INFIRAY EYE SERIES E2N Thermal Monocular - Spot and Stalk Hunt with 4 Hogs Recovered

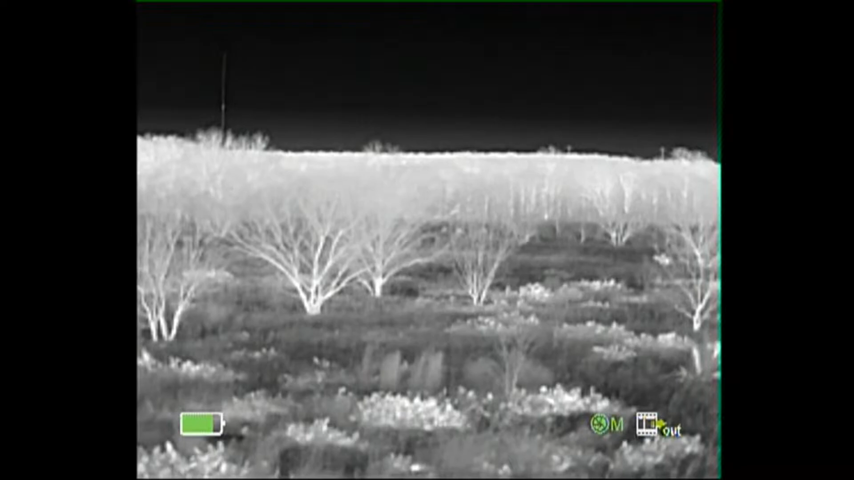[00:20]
guess they make the range at 250 yards.
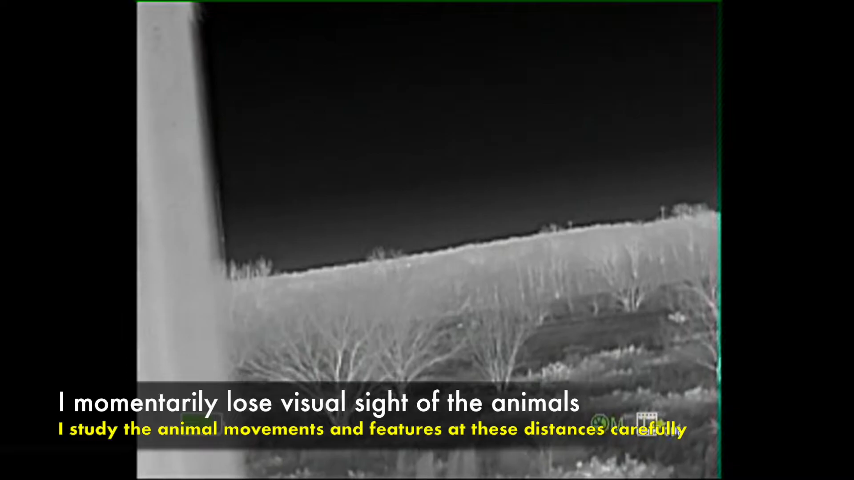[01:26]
With the E2N thermal inocular, I'm able just to comfortably scan for long durations without using my rifle to do so,
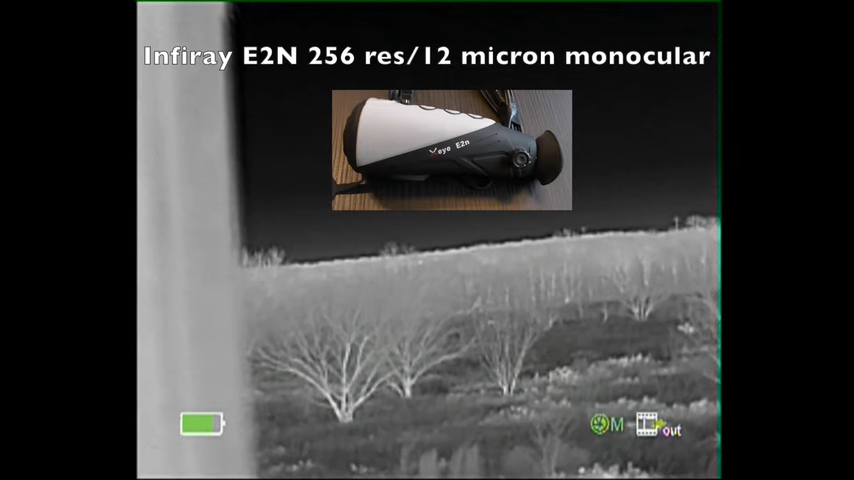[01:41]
so I can simply observe the lightweight unit.
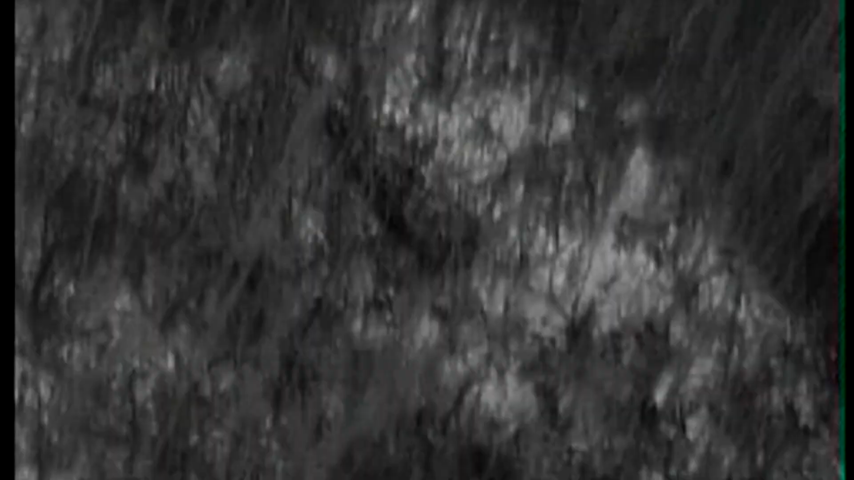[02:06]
The ground is too dry and I had to get close,
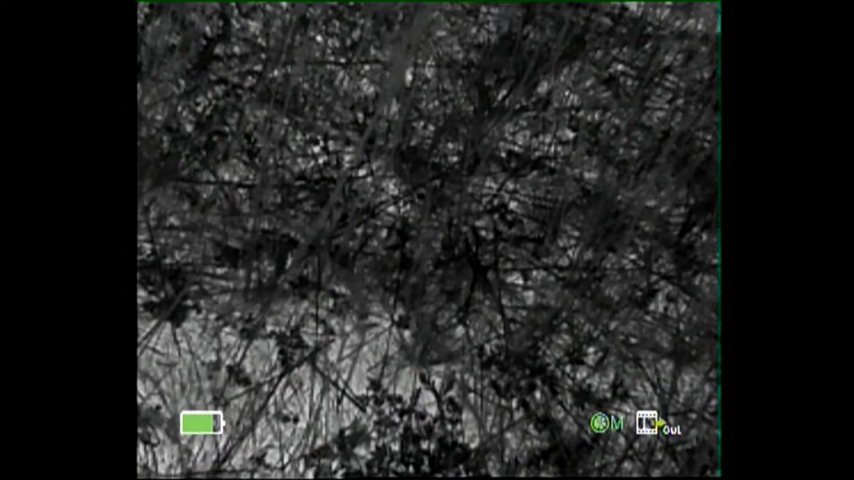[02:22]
I'm six foot tall. It comes up to just the bottom of my waist.
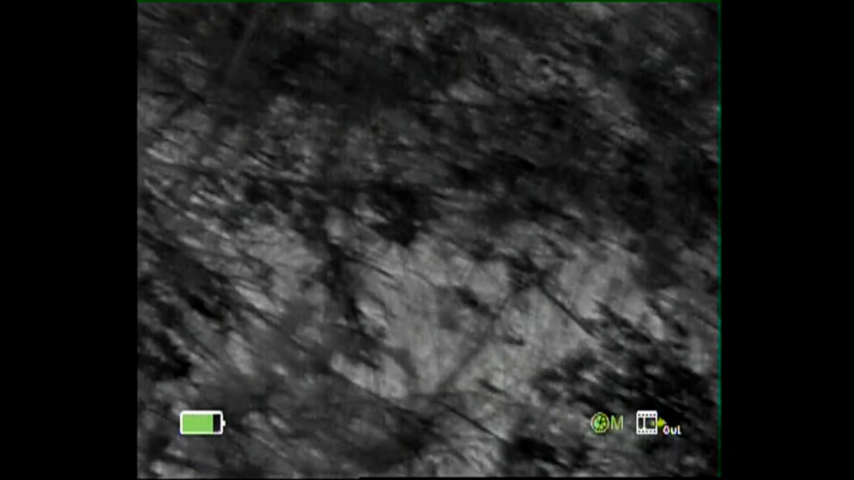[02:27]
It's pretty thick. So I'm going to utilize the E2N thermal
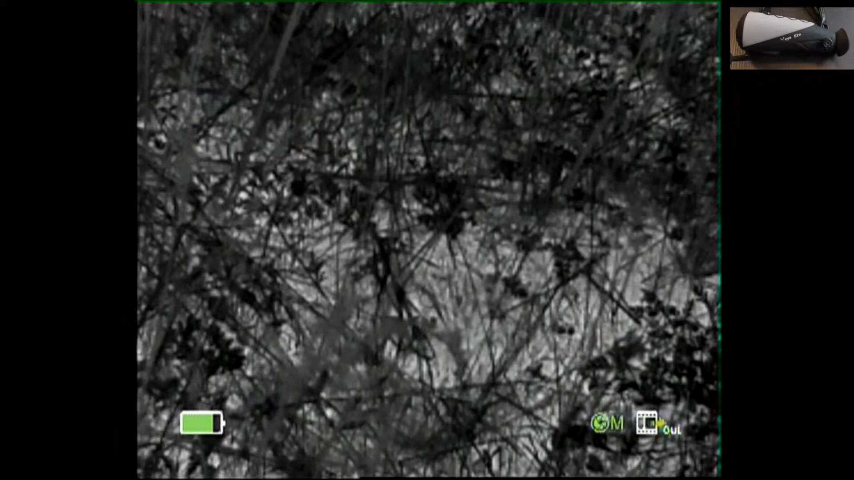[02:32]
inocular to locate these downed hogs from the shooting position. So we'll walk this one time
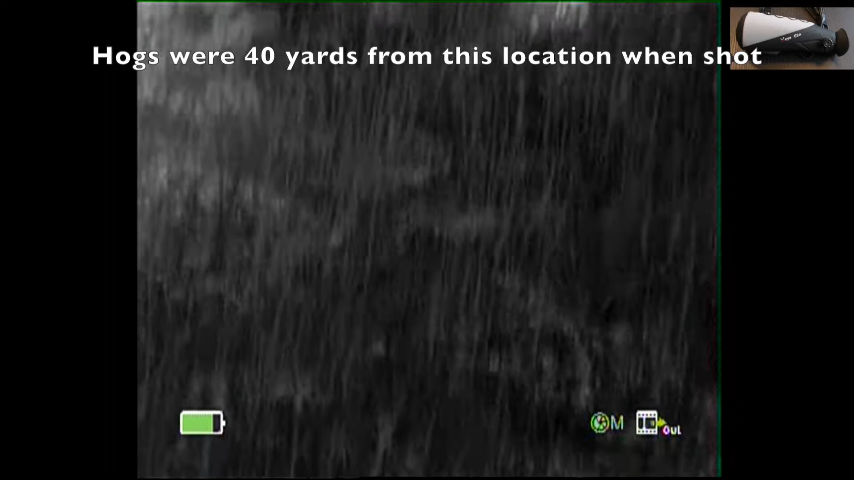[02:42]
and see how the thermal technology helps me locate these.
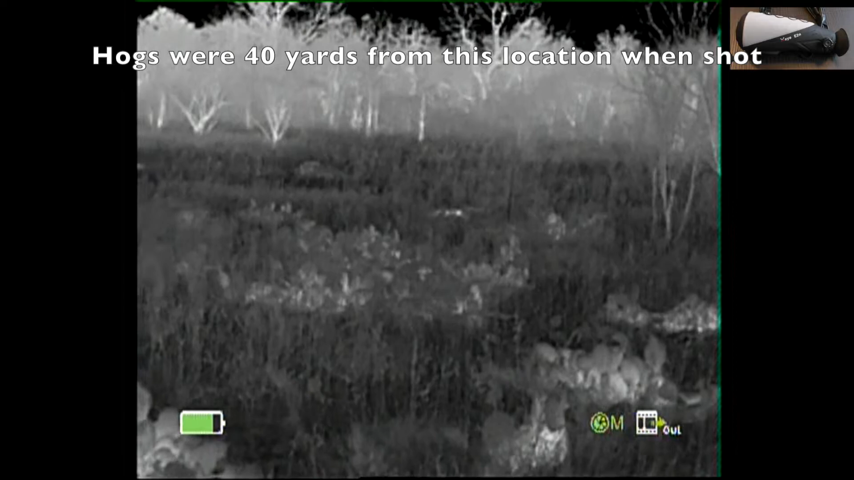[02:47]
Now this is cactus in front of me.
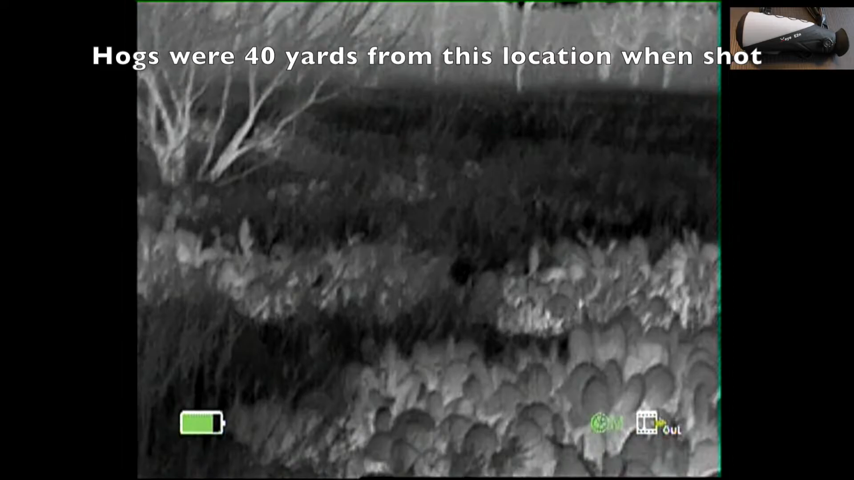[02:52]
It's pretty heavy. It also makes it hard to determine what is a hot spot and what is cactus.
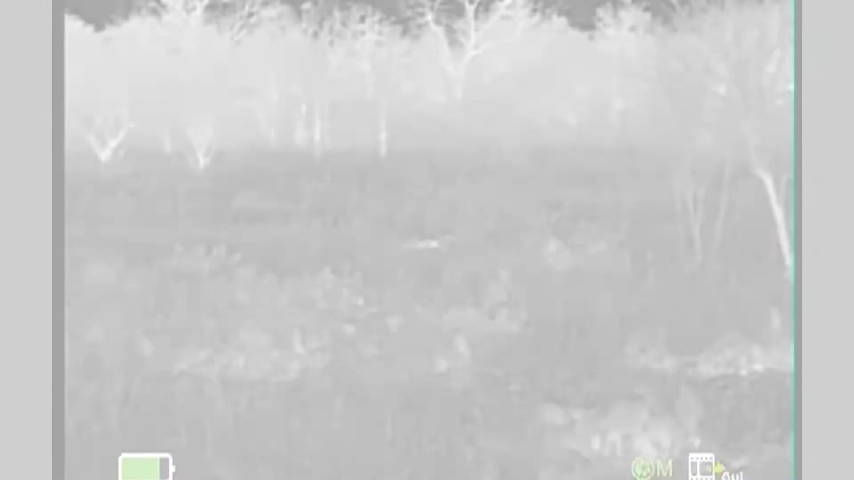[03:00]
I'm fairly certain that that is going down hog there so.
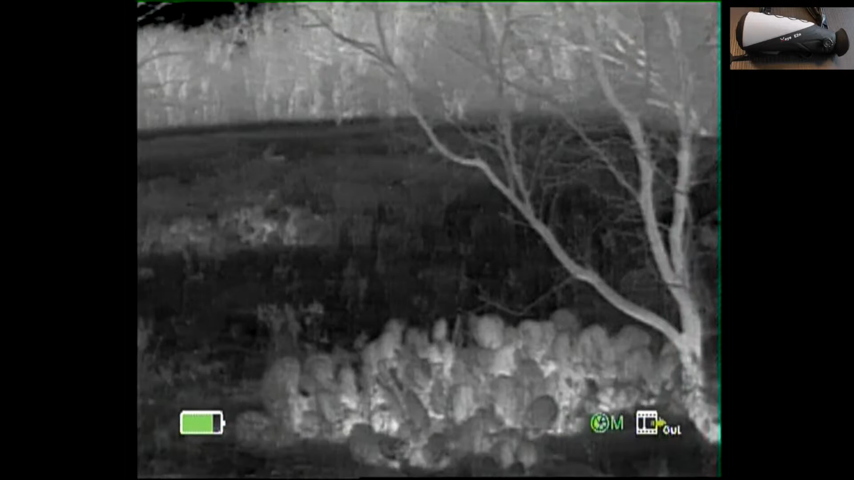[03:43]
It fits in your pocket and you can just carry it along with you but you can easily tell what is a downed animal.
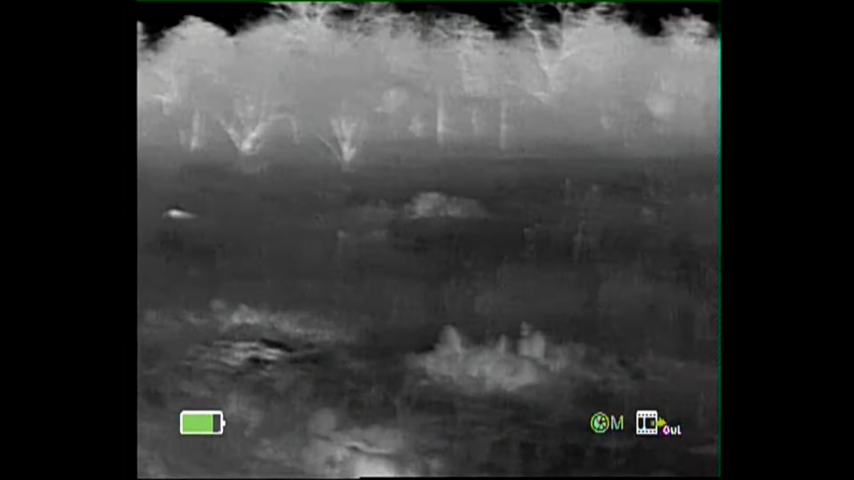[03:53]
Let's go ahead and go through some color palettes.
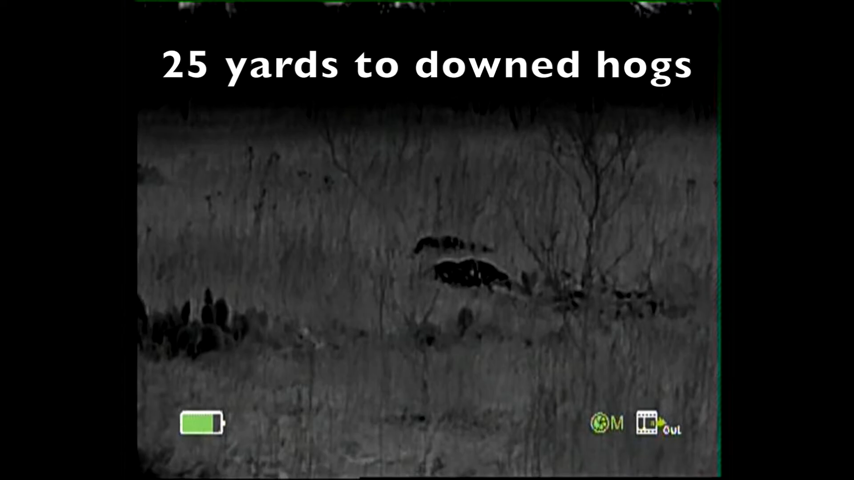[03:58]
So there's black hot, a little harder to tell in black hot. The red alert.
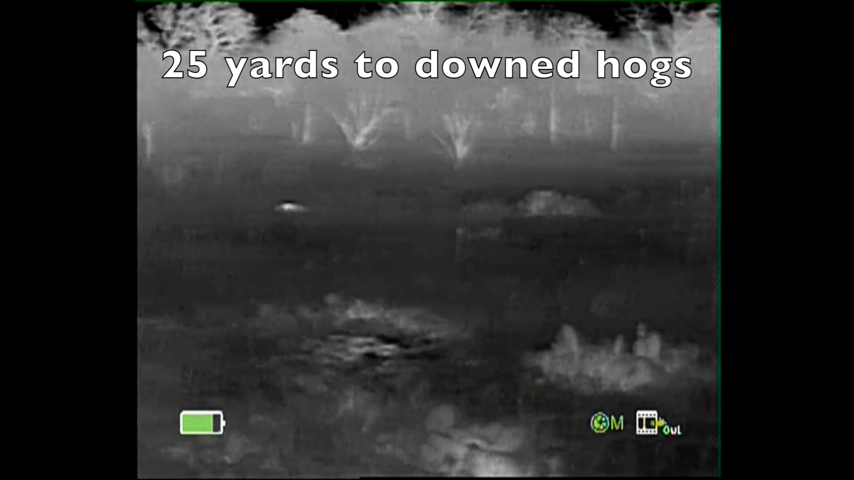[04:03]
You can definitely see that difference versus the cactus.
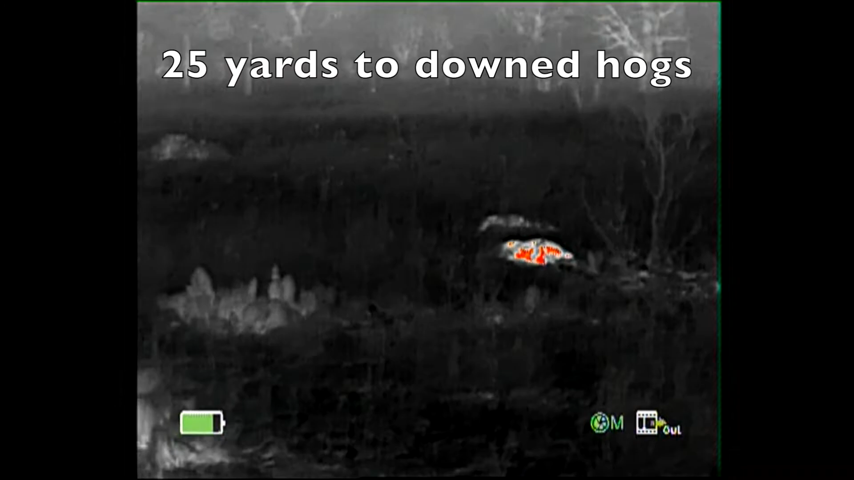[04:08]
Real nice feature there. We'll keep that on for a second.
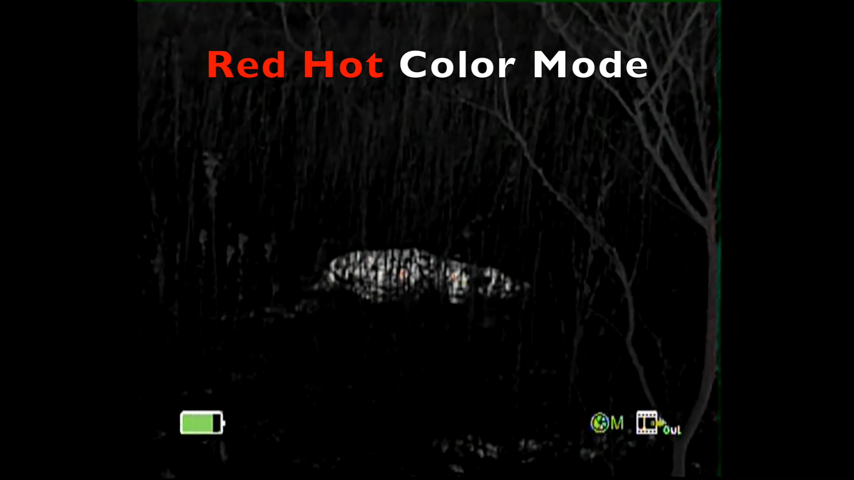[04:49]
Just speckles of red on that one.
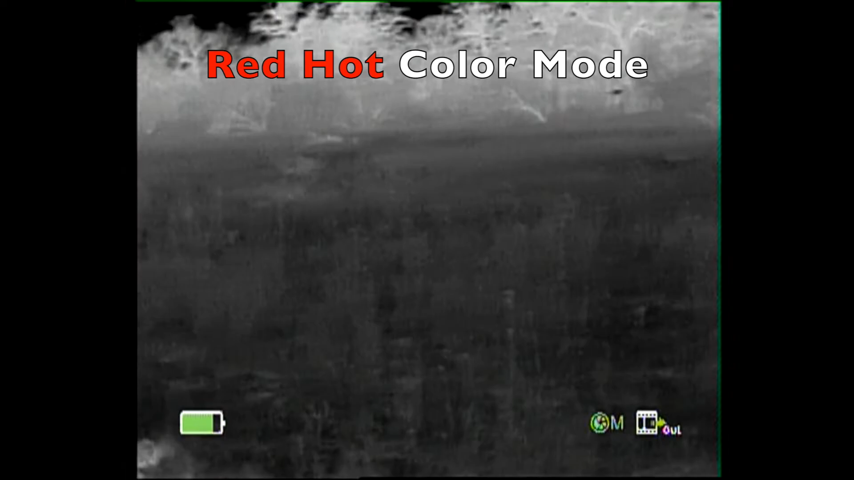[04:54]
So I'm about 10 feet from that one there, it shows up nice and bright, there's another.
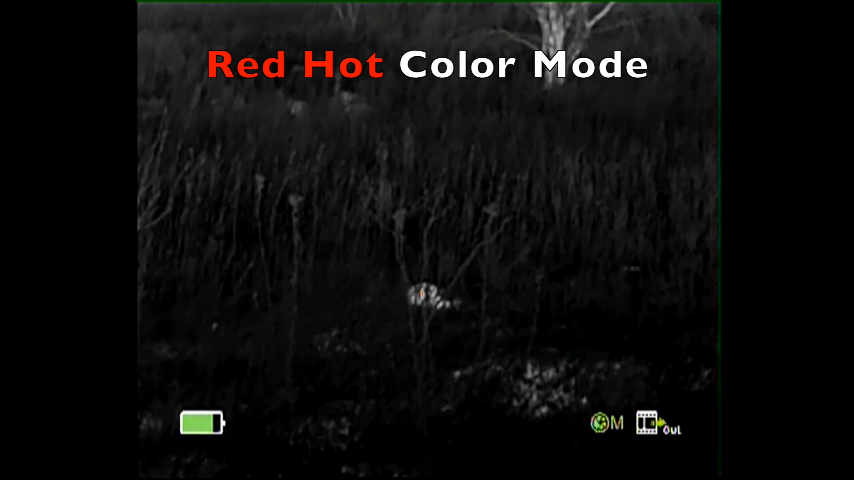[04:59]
So that red alert feature, pretty handy.